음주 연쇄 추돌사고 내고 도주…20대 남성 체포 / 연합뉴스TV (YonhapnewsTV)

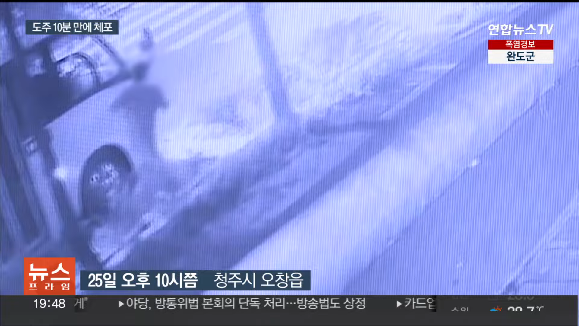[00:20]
잠시 후 다시 모습을 드러낸 남성을 경찰관들이 뒤쫓아 붙잡습니다. 이 남성, 음주운전 사고를 내고 도주했다가 10분여 만에 경찰에 체포됐습니다.